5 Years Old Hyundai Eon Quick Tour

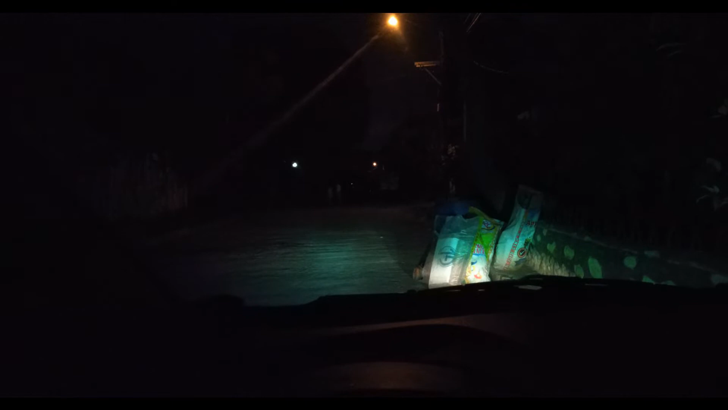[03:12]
so that's just low and um so that's just low and again i'm inside the car and i'm gonna switch on bright mode or high mode
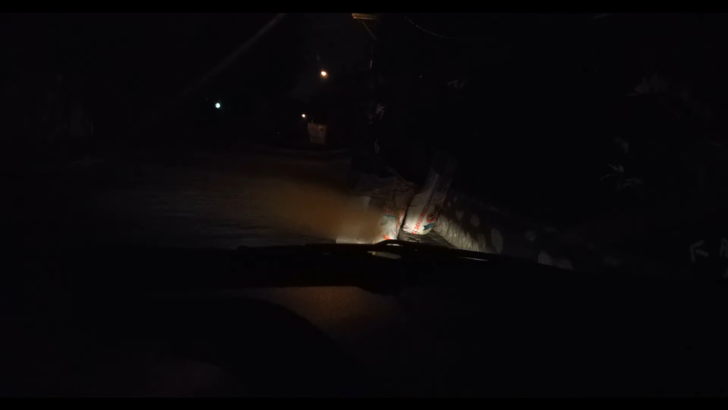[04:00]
uh it's uh it's fogging out and it's really cold um